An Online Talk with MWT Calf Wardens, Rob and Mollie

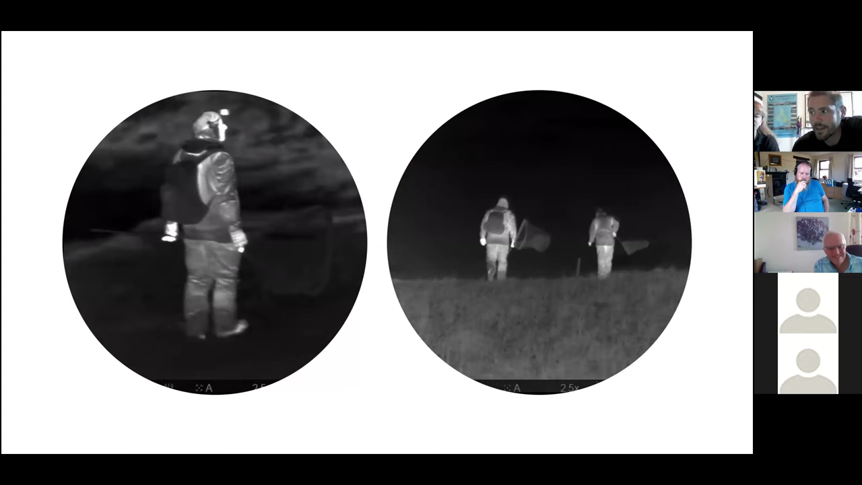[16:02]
Thanks to the generous donation from Manx Wildlife Park, we were able to invest in a thermal imaging camera for this season. This allows us to locate wildlife through the night as well as during the day using their heat signature. We also use it to get a better idea of the numbers of Manx Sheawaters flying around at night and locating them on the ground to dazzle and catch.
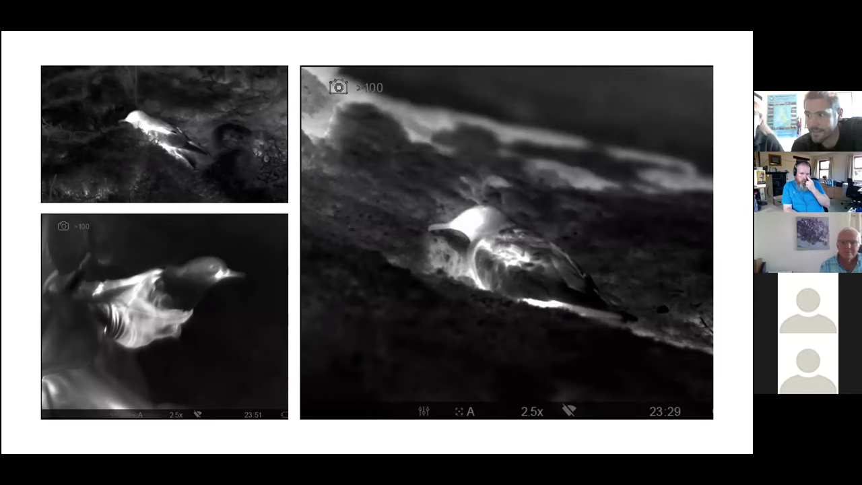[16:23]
Here is a picture of a female ida on and off her nest.
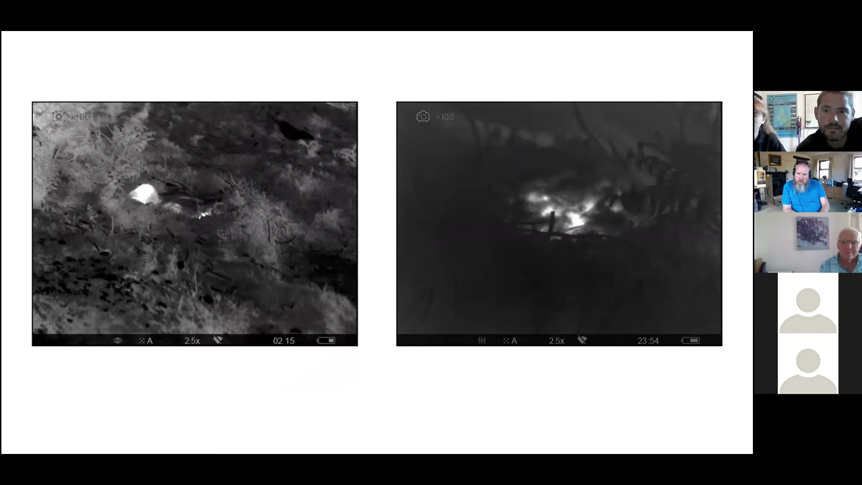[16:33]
We are able to see what's using the pond without causing any disturbance.
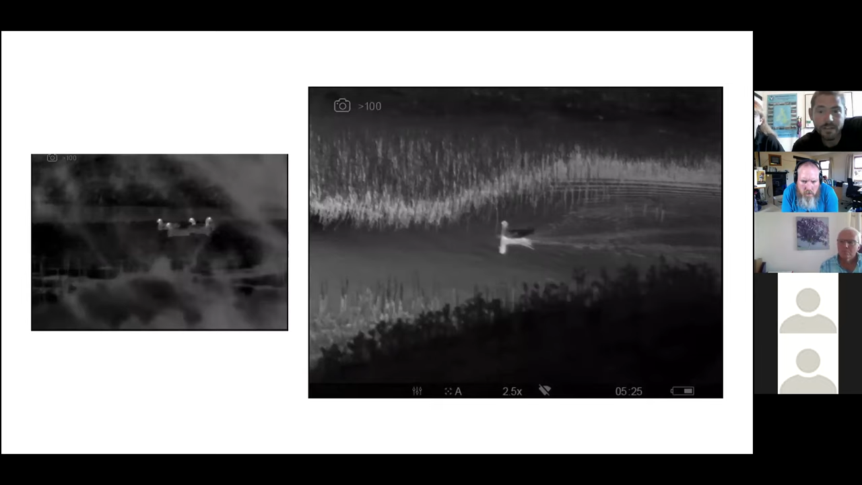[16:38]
We can also get an accurate count of storm petrels around the mist nets.